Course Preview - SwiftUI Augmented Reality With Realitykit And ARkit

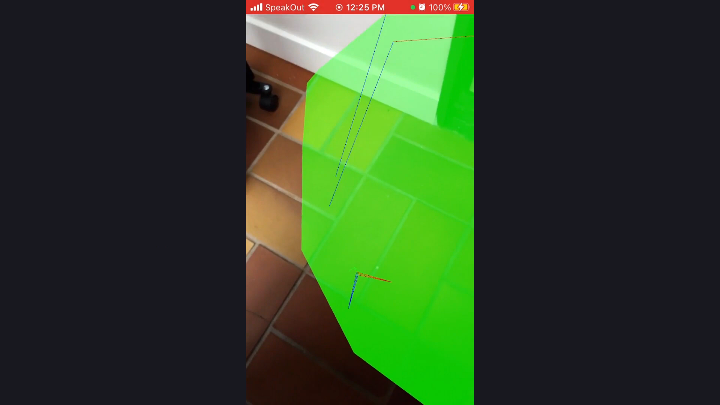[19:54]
appearing this green represents the planes that are found we can also see our anchor points that it's using and if i put my hand into the camera you can see it will detect
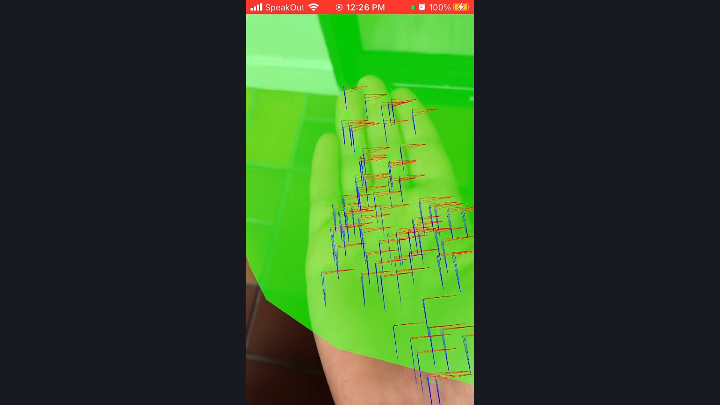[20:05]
my hand using those anchor points will also detect the object that
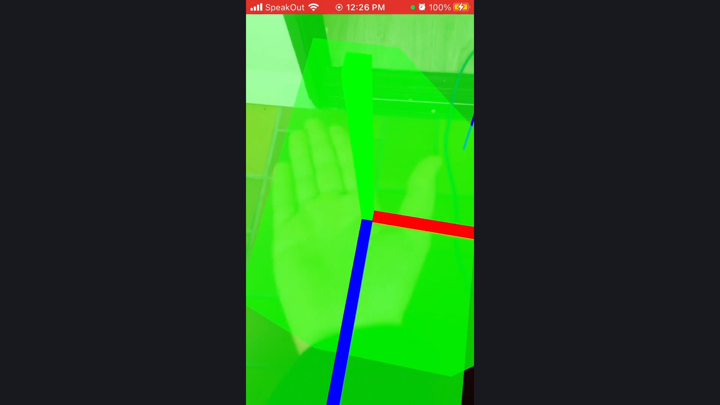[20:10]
has appeared with that three axes x y and z that will appear on top of the object to show that a new object has appeared in the frame.
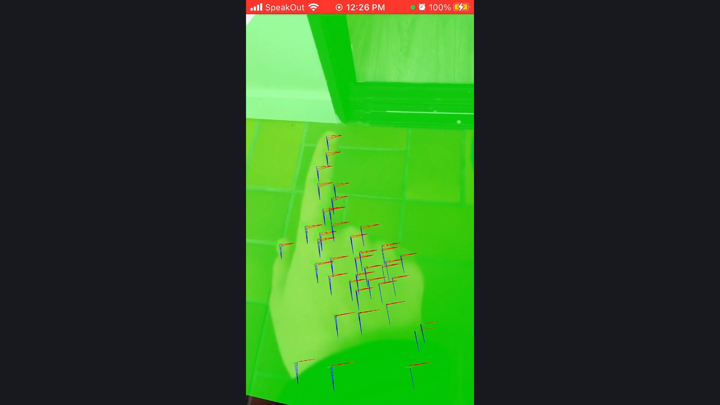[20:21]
So that is how we can now see our anchor points our anchor geometry and our focus geometry.